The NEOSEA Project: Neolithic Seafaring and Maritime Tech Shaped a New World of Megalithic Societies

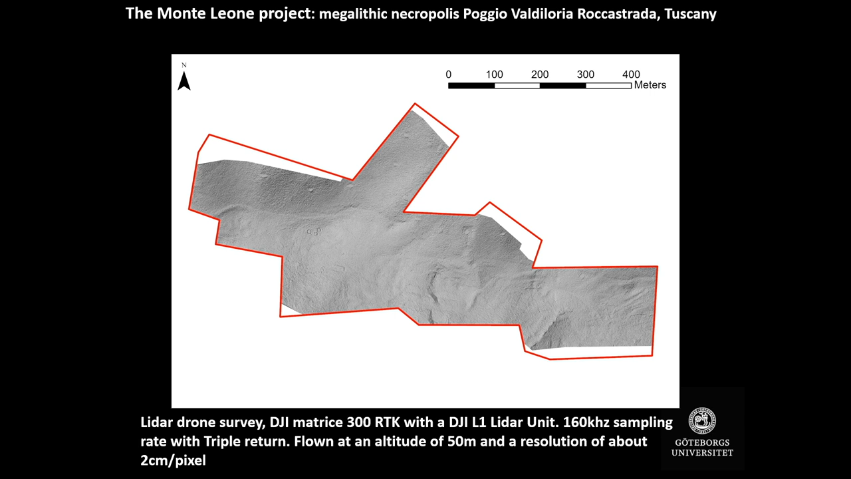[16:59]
And we were flying 50 meters high, and had a resolution of about 2 centimeters per pixel. And what you see here, here's a little bit with a different light. And with a different light.
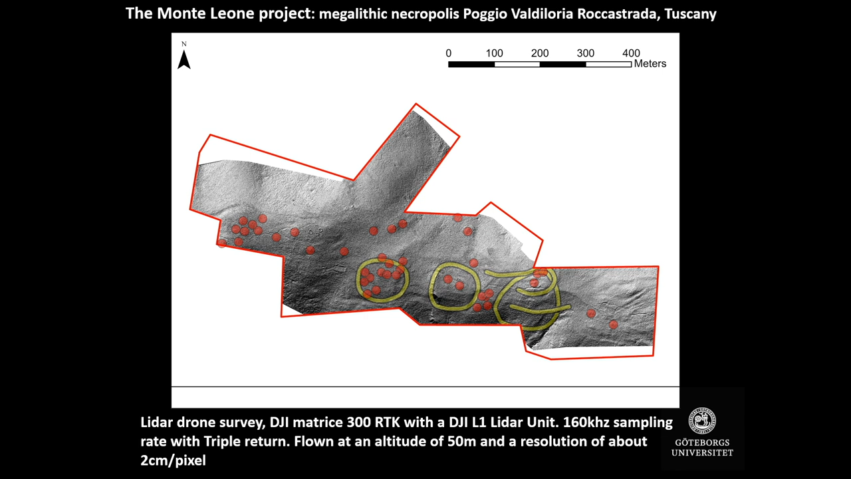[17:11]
And in the end, we could define, we found 42 tombs all together, and structures with ditches,
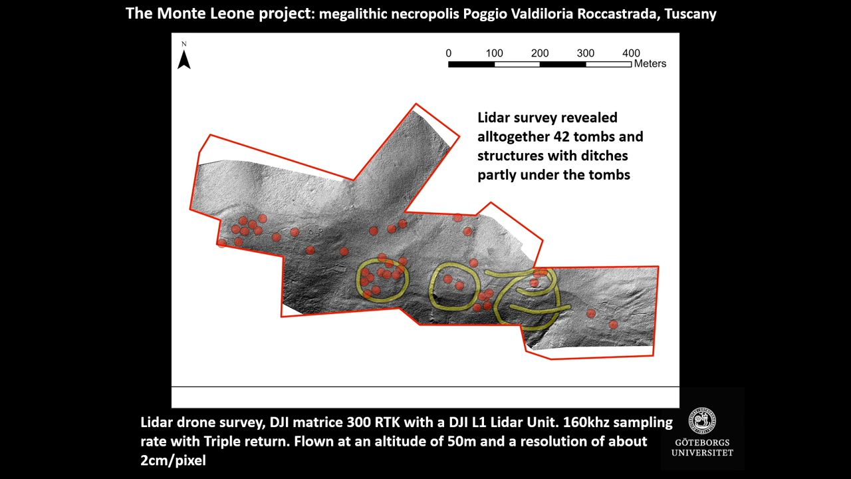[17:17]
which are really strange, because they're laying under the tombs partly. And this is something we will work on in the next year.